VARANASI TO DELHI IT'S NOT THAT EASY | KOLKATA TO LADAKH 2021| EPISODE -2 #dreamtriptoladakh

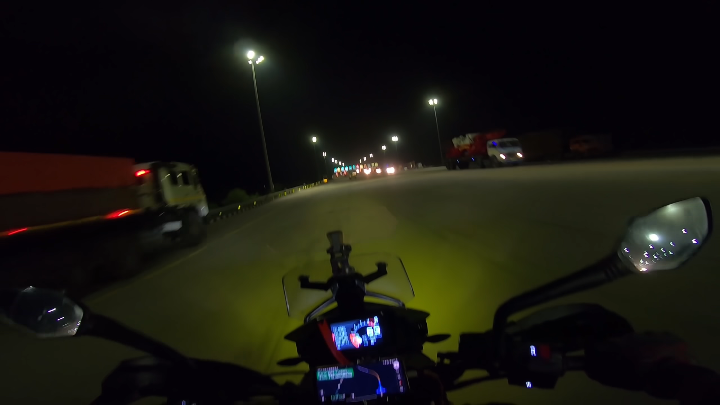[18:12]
आ अगवटा आर चुलेश चे टोल गेट
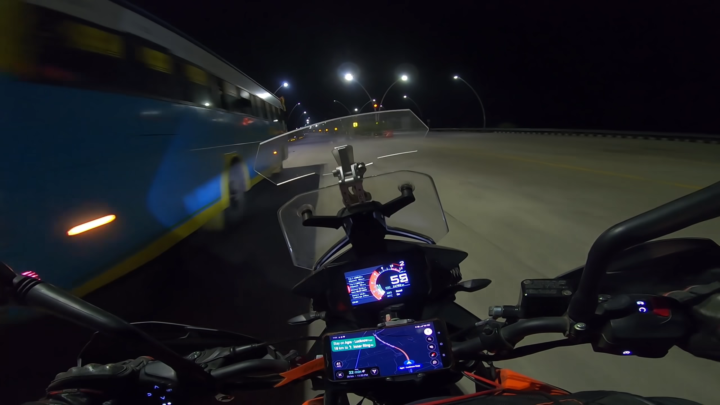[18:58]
सब्सकतर साइब आरई रगाथ के लाम डादी दाय मैं आर एक्टू दढ़ जास्टू के लाम्हाथ की लामनि आमरा थे रोटेल नो बूटेल निया शें करें यहां जास्ट एक टार्गेट होटेले जाब वार फ्रेश होए भूमाव। आर बाद छीना अवस। आर एकान देका नॉम हीड लागवे दाखा चे अमाधेर होटेले लोगेशन।
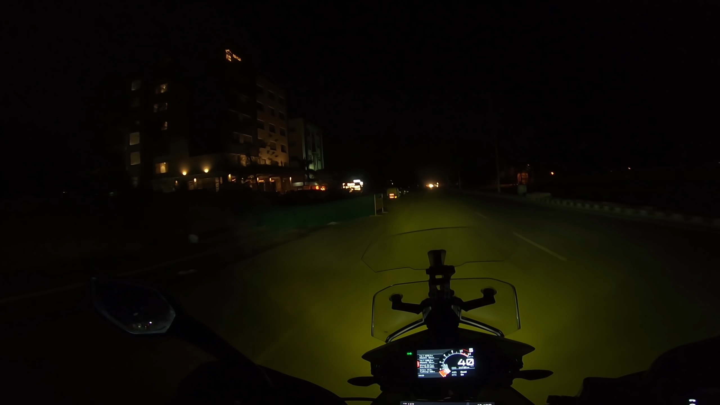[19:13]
तो बूंदुकान चोलेशे चे अमाधेर होटेल लेप साइडे।